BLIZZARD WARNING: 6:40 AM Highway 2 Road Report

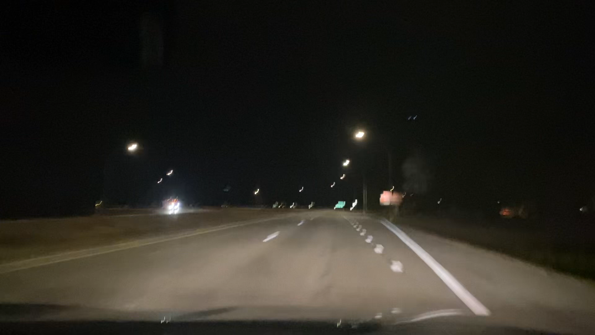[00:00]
Neil Carlson here at 6 40 a.m. on a Thursday morning just leaving Crookston on a highway to westbound toward Grand Forks road still in pretty good driving condition here as you heard I-29 is now closed between Grand Forks and Fargo because of icy road conditions that hasn't hit here yet I also made the drive from Grand Forks to Crookston about 5 a.m.